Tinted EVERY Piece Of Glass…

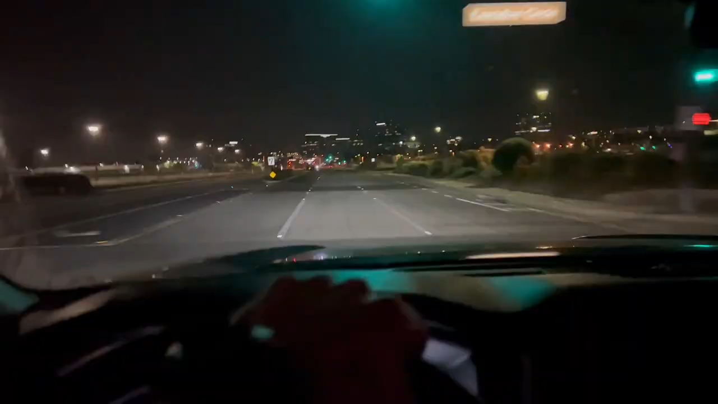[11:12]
Alrighty guys, welcome to the inside of the truck at nighttime with the 40 on the windshield and the 5 on the side. Look at this, I can see everything just fine. It's not bad whatsoever. Now comparing it to no tint, that's where you see it. So here we have 40 on the windshield and there's no tint right there.
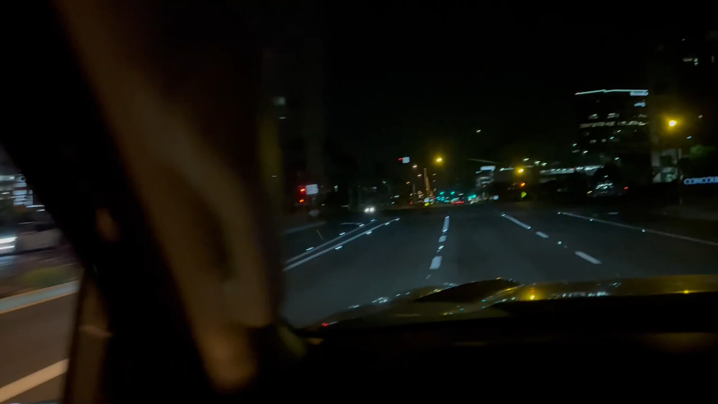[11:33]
So obviously it's a pretty big difference, but again, it's totally, I can see everything just fine. It's totally transparent. So yeah, no tint, 5% tint, and even at that, I can still see that just fine too.
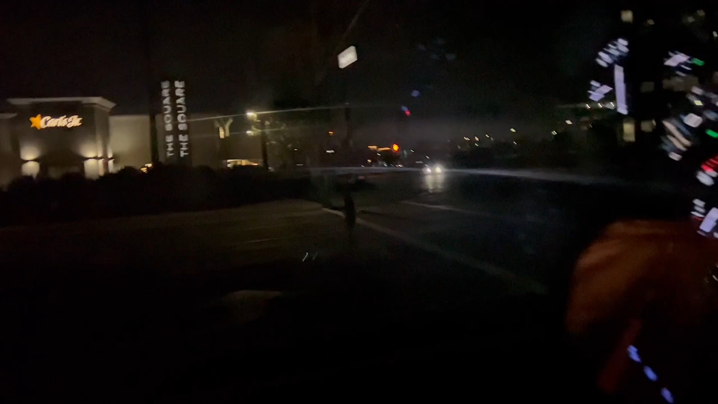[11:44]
No issues there whatsoever. But yeah, the 40 on the windshield, it's not terrible. 50% would be even better. There'd be absolutely no even hesitation. It's totally fine. And then 70 is like invisible.